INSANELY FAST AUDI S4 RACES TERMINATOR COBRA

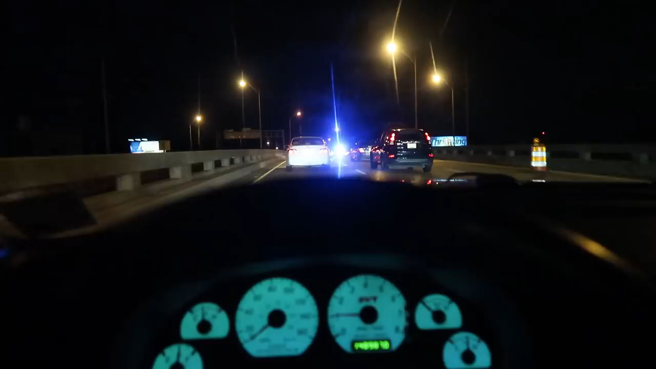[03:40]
Come on now. Don't you just hate whenever you have traffic on the interstate? And I don't know why. I hope it wasn't a wreck. If it is, then my prayers go out to whoever it is. You're probably driving crazy and whatnot on this lovely Thursday evening. But yeah, I guess I'll just hit you guys up whenever I get to the meet. Update on the interstate. I don't believe it was a wreck.
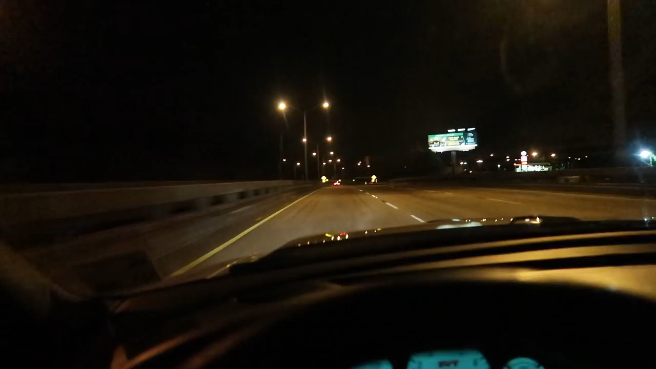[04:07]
I just think they were setting up to do construction on the interstate.
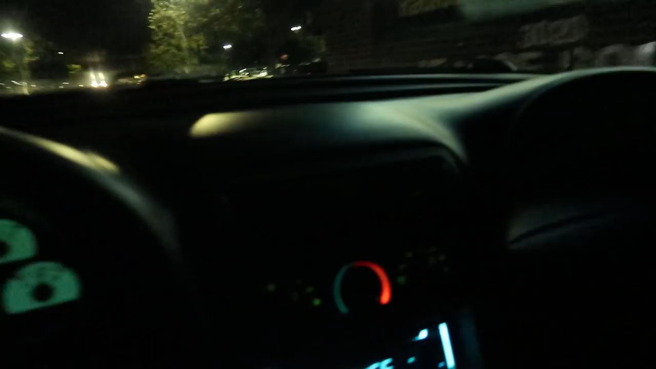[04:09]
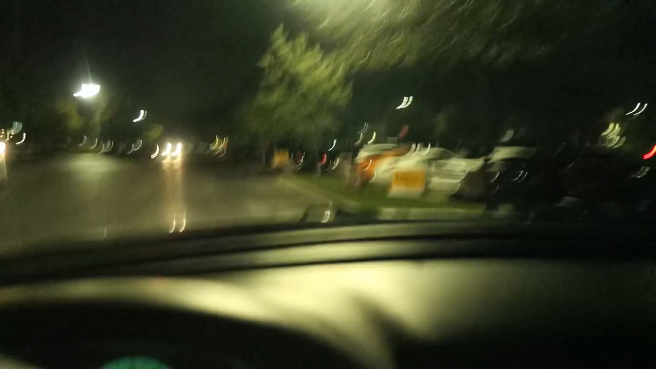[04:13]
Alright, let's see. Oh, the gens. Looks like it's gonna be a pretty decent turnout. I could walk around, look at these vehicles.